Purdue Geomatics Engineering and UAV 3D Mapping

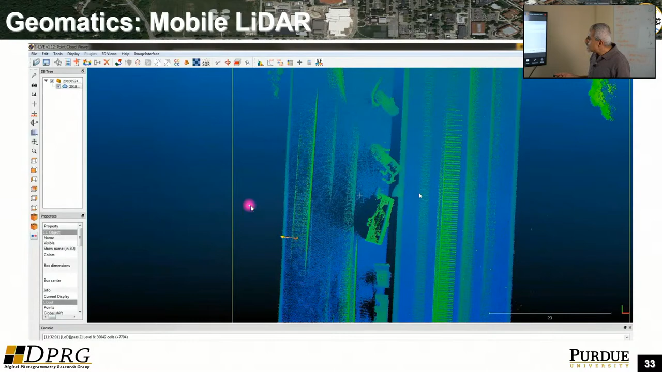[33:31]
you can derive 3D objects or 3D coordinates. And this is the LiDAR data. So hopefully you can see here, this is the LiDAR data. This is the lane we were driving on.
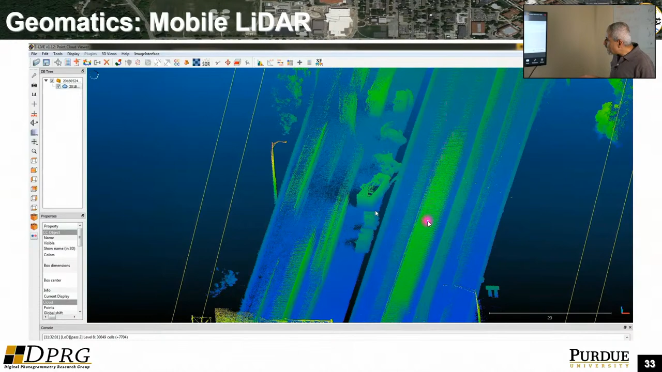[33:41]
That's the concrete barrier between the northbound and southbound direction of the road. You can see this is the accident. This is the car, which is like a trailer, which is on its side.
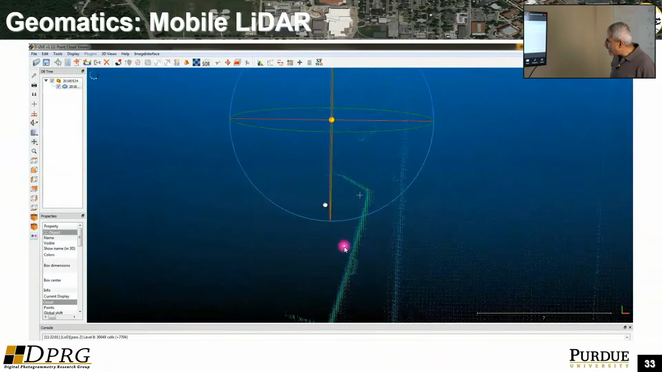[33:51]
And you can see some people here standing around this stuff. So basically you have this information, you can measure distances,
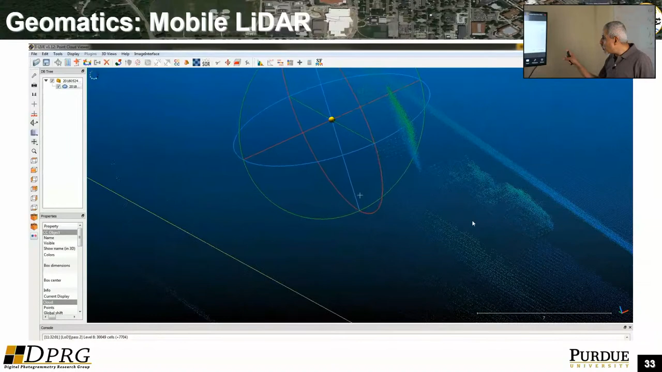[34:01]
and you can evaluate this information here just while you are driving with a speed of 40 miles per hour. So this is one of the neat applications of geomatics, is that basically you can collect data. In this case, we have a vehicle collecting imagery and LiDAR data. We come to the office, and then we can do the measurements, or we can produce the 3D maps.
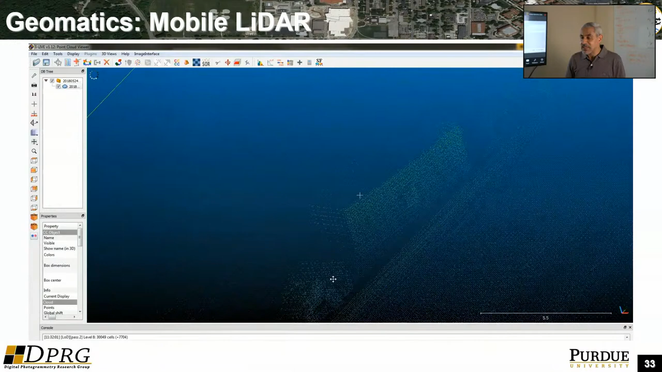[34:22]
So imagine, actually, if you want to do this stuff in the field, you go there into the field,
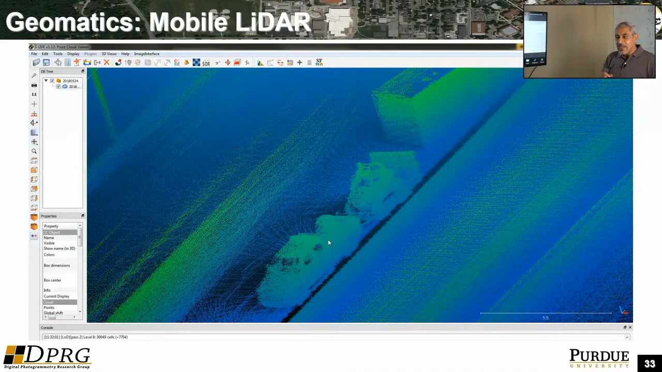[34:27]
and let's say with a tape measure, you are trying to determine distances or objects. So basically there, you have a very dangerous environment. You have traffic going in both directions,
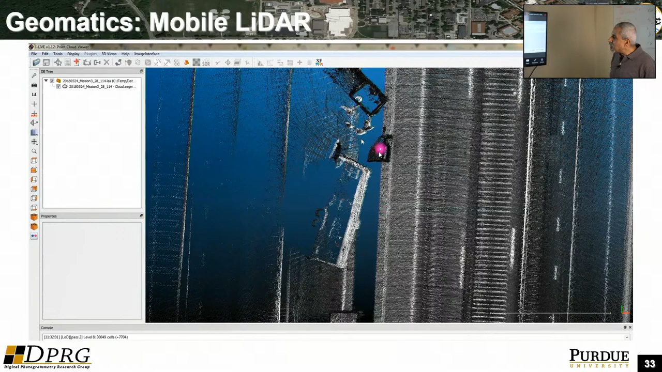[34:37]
and you are trying to determine information about this crash scene.
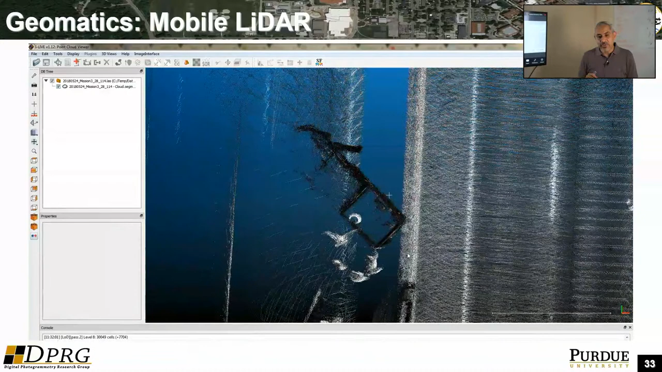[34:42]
Why this is important, for example, for insurance applications, the police would like to know,
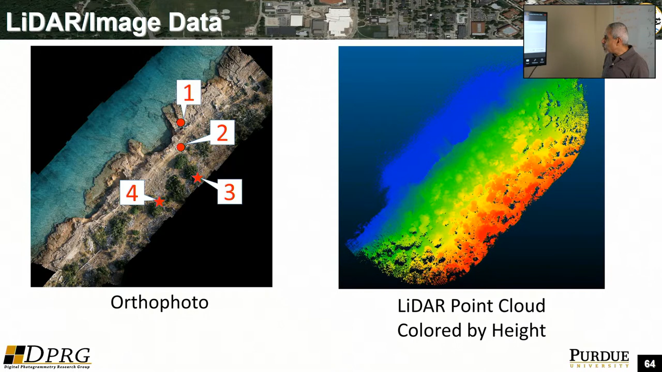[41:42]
Red, that's the highest. So this is actually a very steep slope. It's not really easy to move and do the measurements. And they had to do actually clear some of the vegetation in the area. So these are just some views of the areas. And then one of the neat things actually, because in this island was in the Mediterranean, the only source of fresh water they had is that they had cisterns. So basically, if you look at this one here, they had actually a hole actually, and this was collecting the rainwater. So in the LiDAR data, because LiDAR actually gives you the distances or you get 3D point cloud,
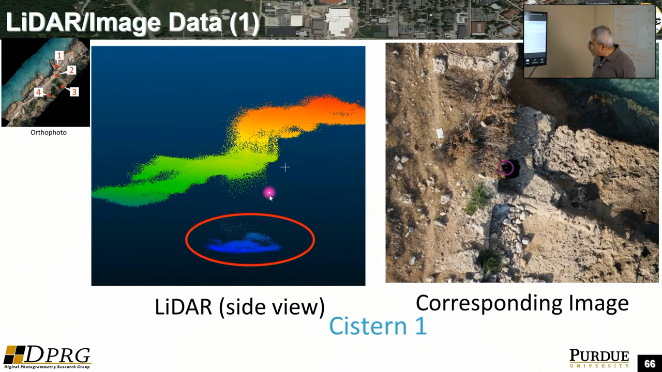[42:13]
so this is the basin or the bottom of this cistern. So these are just some examples of these cisterns. You can see some of these cisterns here, so basically you have rocks covering the cisterns. But one of the neat things about the LiDAR technology, if you have very small opening or gap, some of the LiDAR beam energy will go in between the rocks. And then here, hopefully you can see there are some returns from the top bottom of the basin here. So this is another one here.
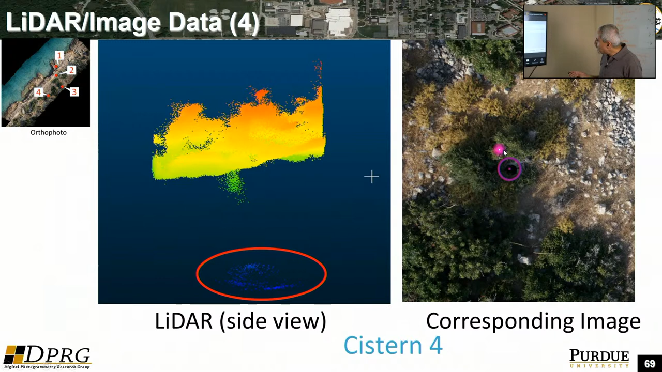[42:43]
You can see this cistern here is covered by vegetation. Again, some energy goes in between the leaves and you can get the bottom of the basin. And this is just an example. So this is again a bigger cistern. And then this is how the bigger system, you can even map the bottom of the system. So one of the things I would like to say here before I conclude is that like imagery or using imagery is just one of the technologies. So for example, if you use imagery, you can only see the visible surface.
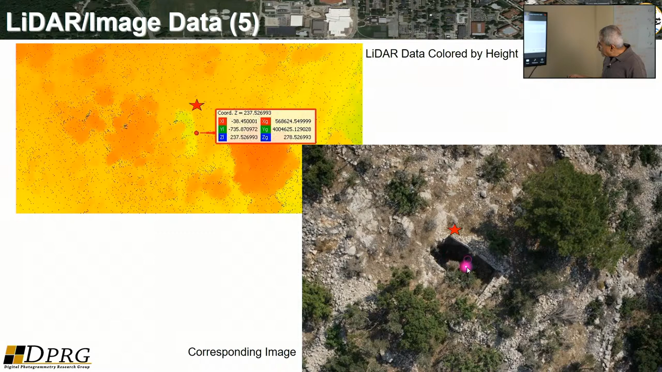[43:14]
So for example, here, you cannot really map the bottom of the system. But if you combine this with another technology like LiDAR, you can get a 3D map of something which is below the visible surface.
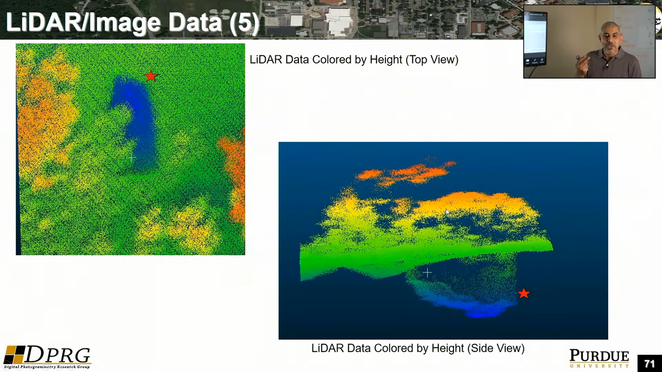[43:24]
So that's the whole idea right now.
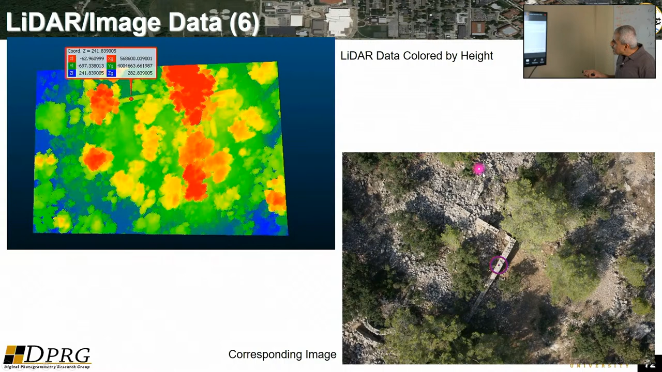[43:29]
You can see the old walls in the imagery and then the LiDAR data. So again, the LiDAR data is colored in a way. Red is high and then blue is low. So you can see here, you can see the cistern, which is used to collect the rainwater here, very low, and then the vegetation here.
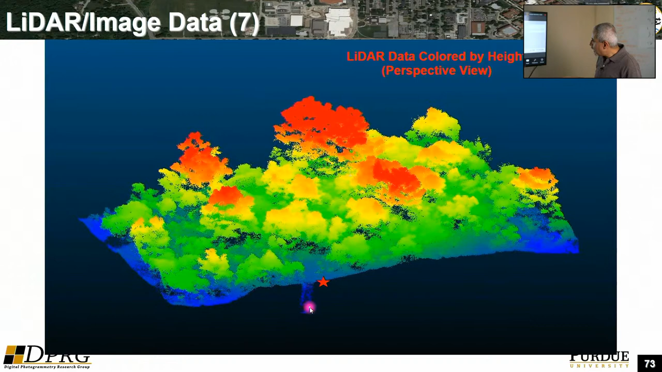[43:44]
So this is another cistern and so forth.
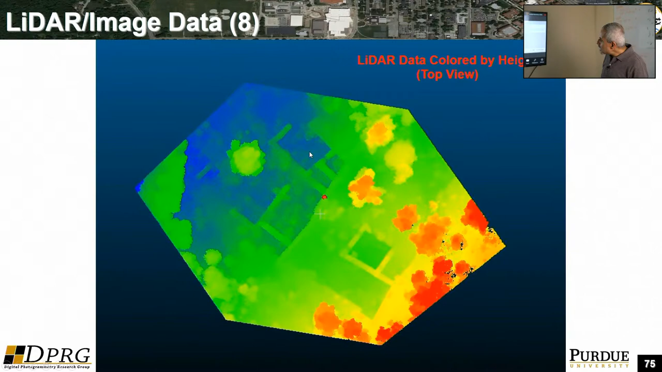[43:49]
So this is, again, a LiDAR data where you can see the walls, and this is the corresponding imagery.
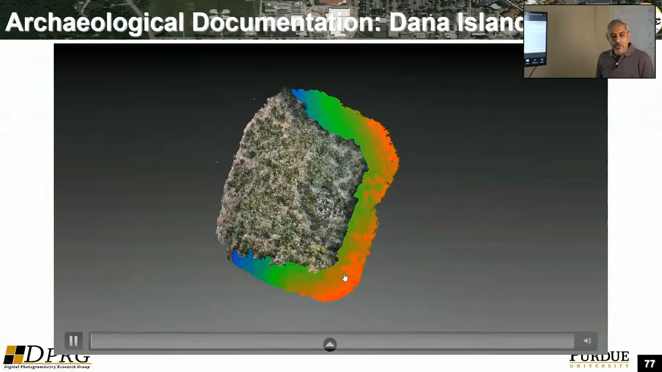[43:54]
So you can use this data, and you can even, what we have what we call 3D point clouds, so you can have 3D visualization,